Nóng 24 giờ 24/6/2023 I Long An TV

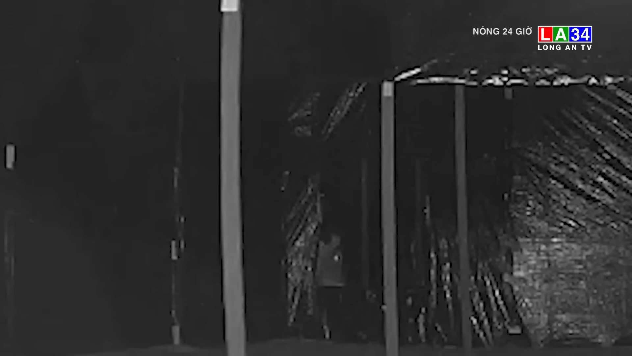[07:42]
Hơn 2 giờ sáng ngày 22 tháng 6,
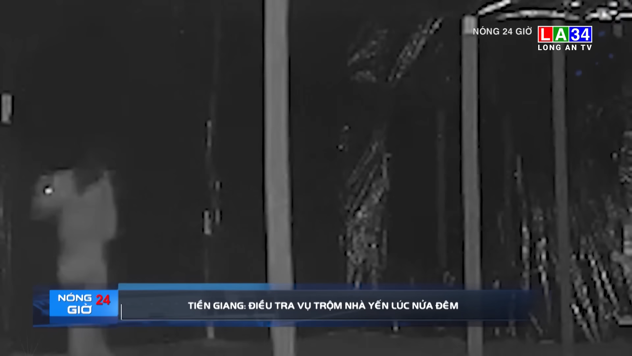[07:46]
hệ thống an ninh của nhà yến thuộc một công ty ở phường 3 thị xã Cai Lệ,
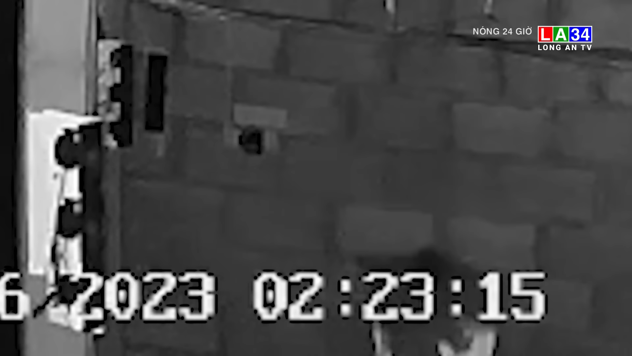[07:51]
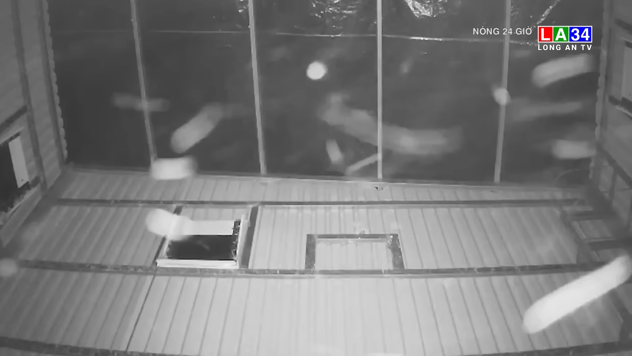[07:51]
tỉnh Tiền Giang ghi được hình ảnh người lạ đột nhập vào nhà yến Người trong ca nhà yến lập tức trên báo cơ quan công an Lực lượng chức năng đến hiện trường để truy bắt thủ phạm Bị truy bắt,
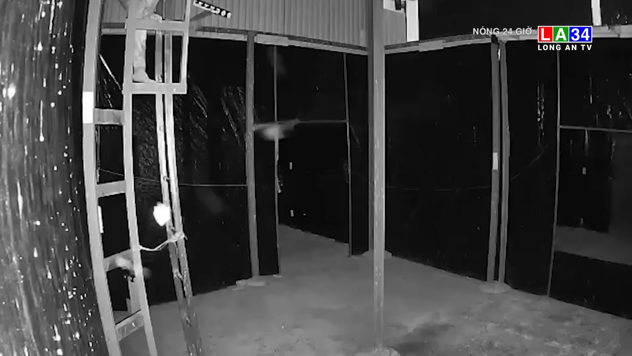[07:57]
đối tượng đã leo lên đốc nhà yến rồi nhảy xuống đất tẩu thoát Tại hiện trường, công an thu dưỡng một số tan vật như than tự chế bằng tre, đèn pin, kèm, giao cậy tổ yến Theo người trong ca nhà yến, đối tượng đã cậy khoảng 50 tổ yến thô,
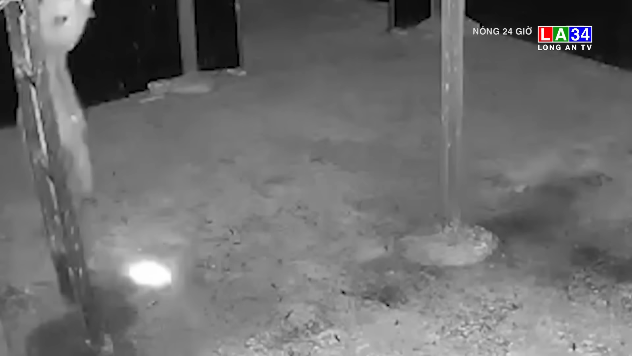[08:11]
chưa kịp mang đi thì bị phát hiện